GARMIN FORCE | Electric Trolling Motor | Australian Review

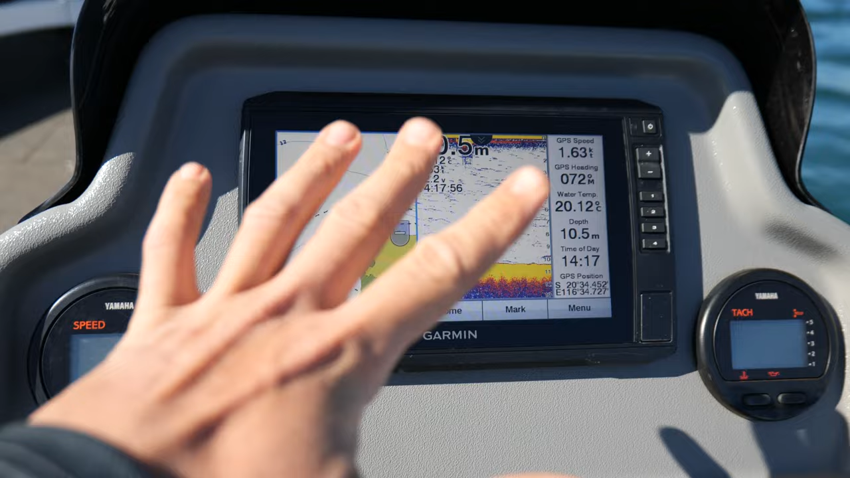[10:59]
On screen: depth 10.5 m, water 20.12°C
very first letdown that's going to make a bit more sense in a second as I show you so
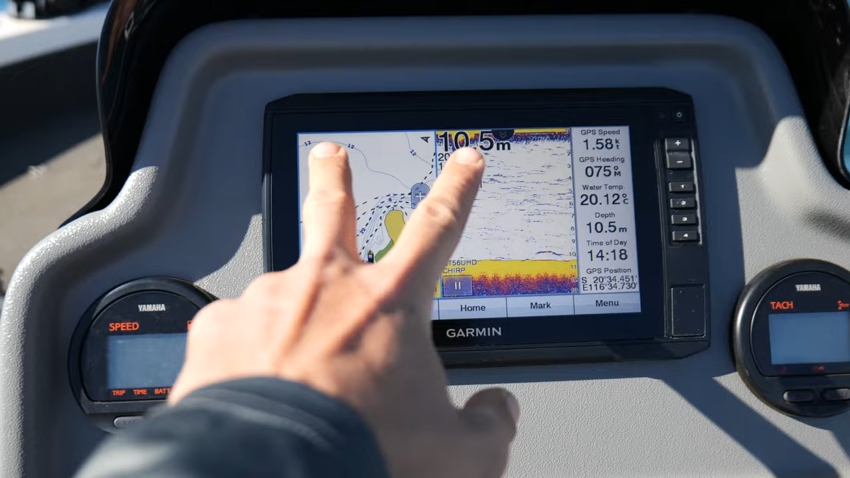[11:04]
On screen: depth 10.5 m, water 20.12°C
running the combo screens on your sounder and plotter
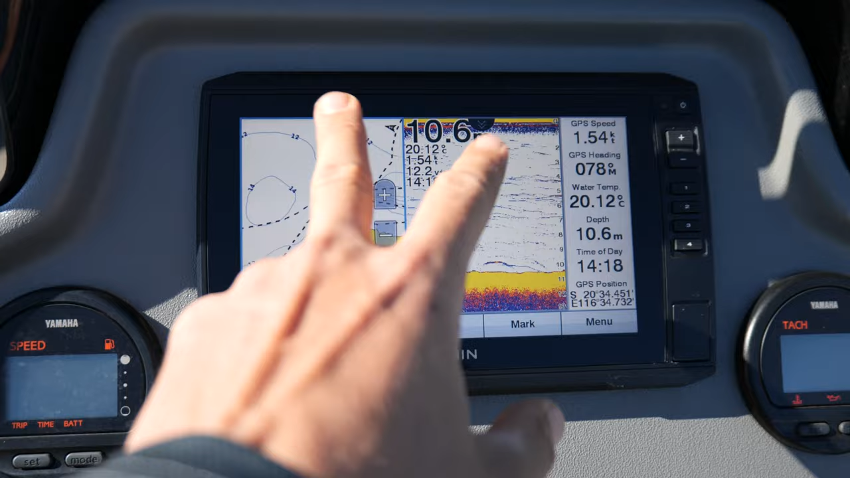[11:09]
On screen: depth 10.6 m, water 20.12°C
so that's my chart that's my sounding right there you cannot have the function
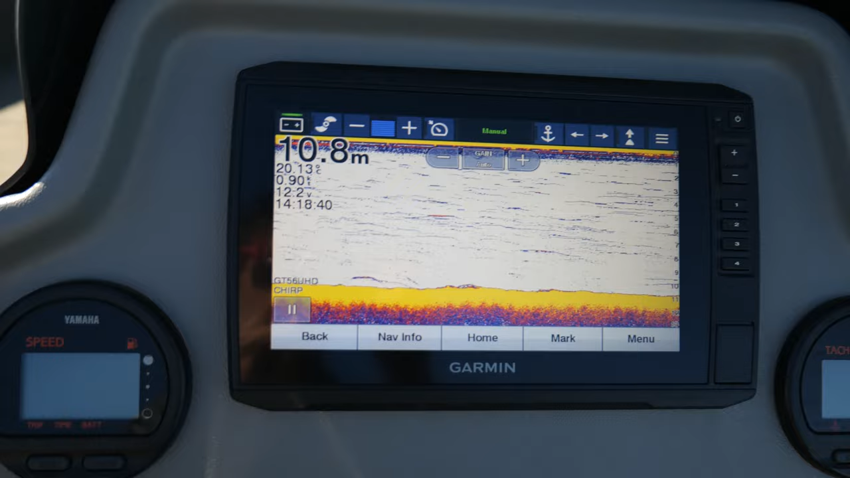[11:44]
On screen: depth 10.8 m
on your screen here so you have the option to control it from the helm of the boat
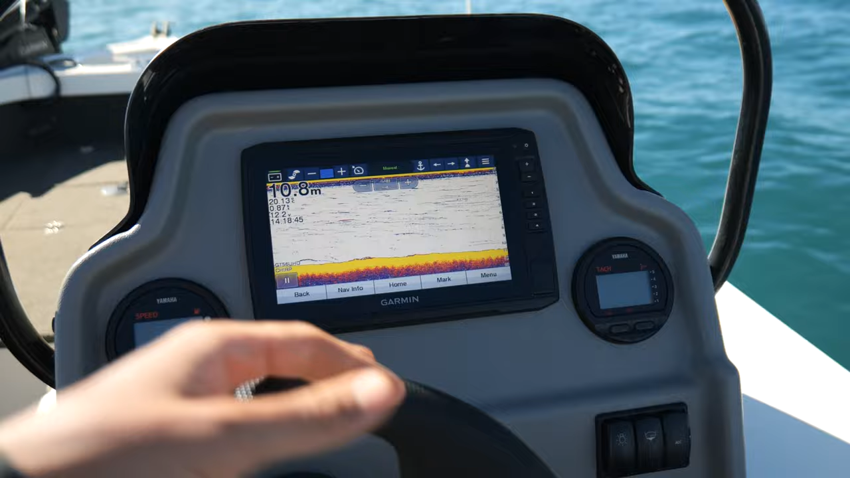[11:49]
On screen: depth 10.8 m
without touching the remote now with it on sonar at the moment you're not going to see much but
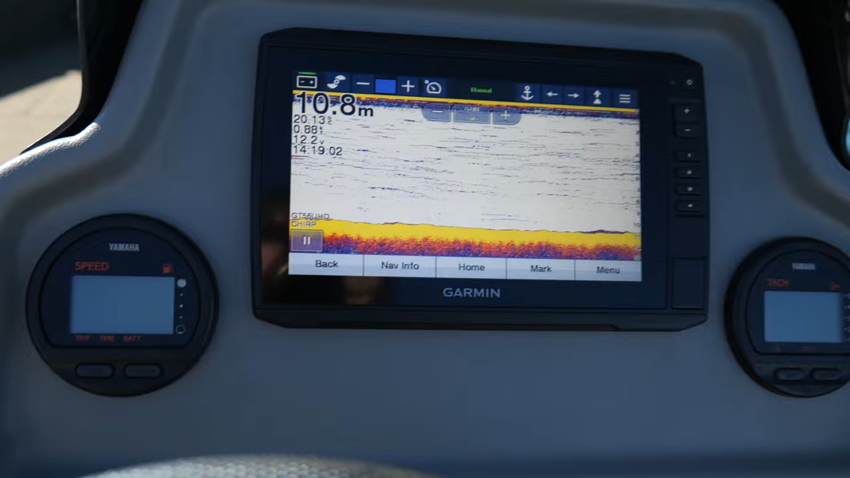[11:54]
On screen: depth 10.8 m
one of the cool things about this is that I can pause if I if I go over a mark that I like hit pause just like you normally would when
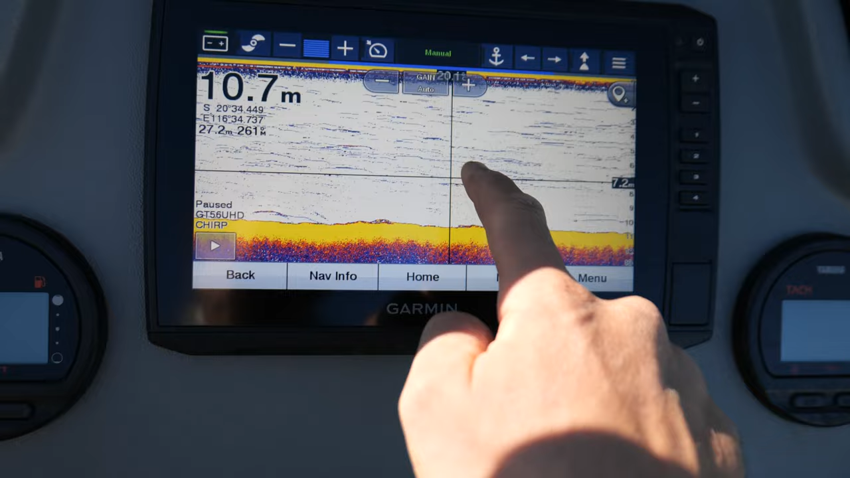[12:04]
On screen: depth 10.7 m
you're picking a mark and then in this instance we're going to go okay I really like this show here I'm going to go mark
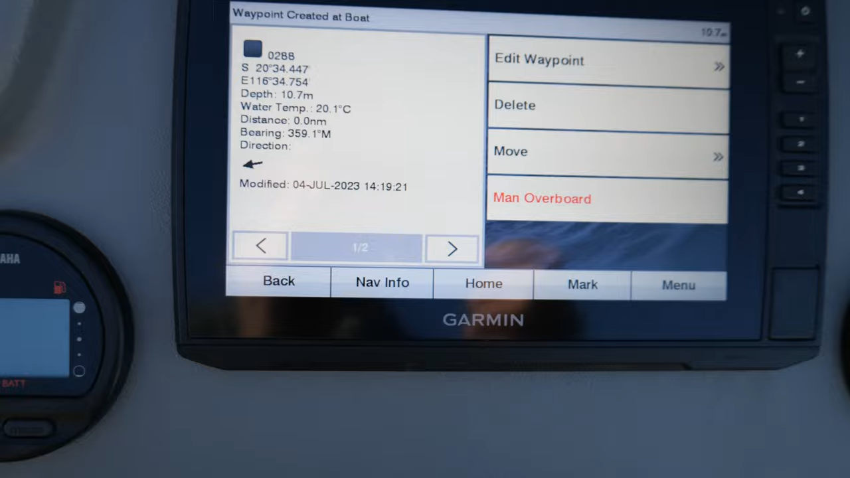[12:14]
now I've just created a new waypoint 288 I've got
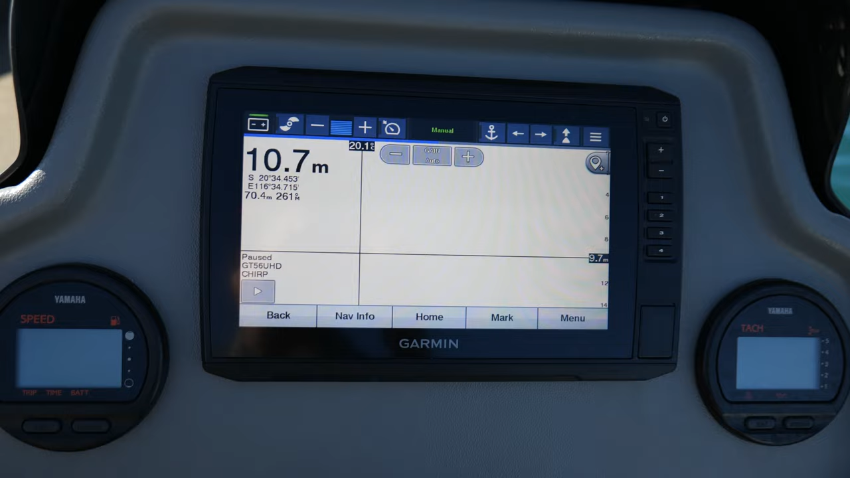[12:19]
a very slow drift going on today but what I'm going to go to
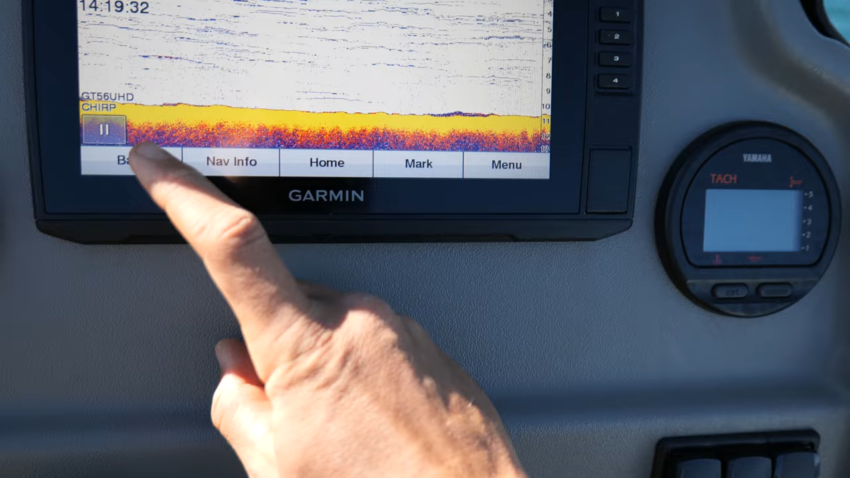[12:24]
now is here I'm now going to
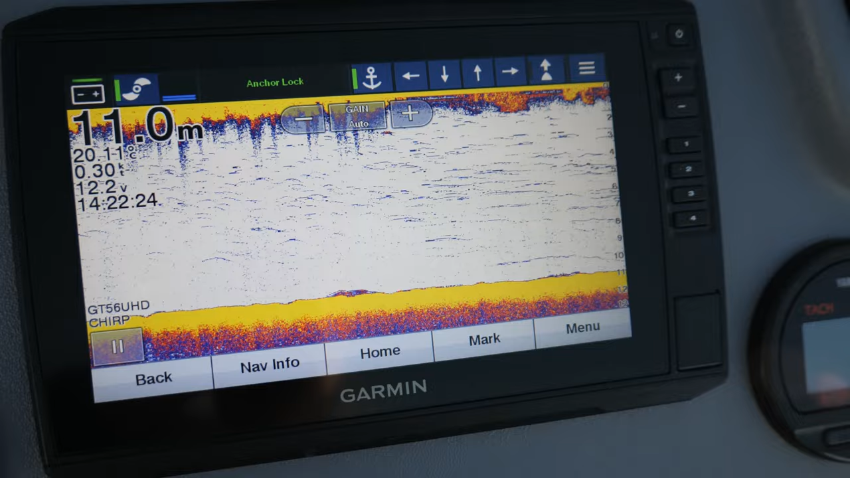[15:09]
On screen: depth 11.0 m
we are where we wanted to be so that right there is about as simple as things can get when it comes to anchor locking on a spot having the ability to